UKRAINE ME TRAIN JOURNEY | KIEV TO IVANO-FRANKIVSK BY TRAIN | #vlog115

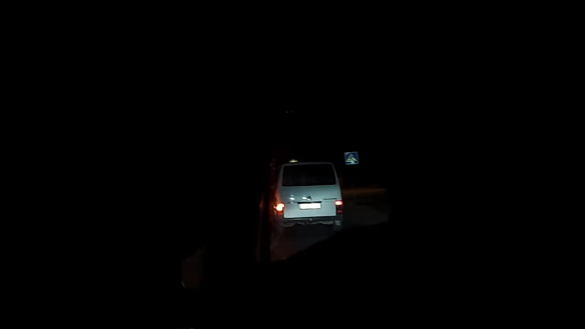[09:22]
सो हमने टैक्सी बुक कर लिया है, अब जा रहे हैं घर की तरफ, और मतलब घर मतलब अपने ही हॉस्टल, हॉस्टल की तरफ जाते हुए। सो उसके अंदर से बिल्कुल अंधेरा था, आपको दिखाई नहीं पाया,